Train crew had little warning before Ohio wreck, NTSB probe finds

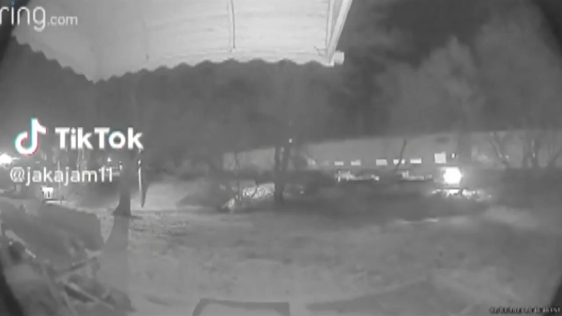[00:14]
Investigators say this surveillance video appears to show a wheel bearing on the train approach what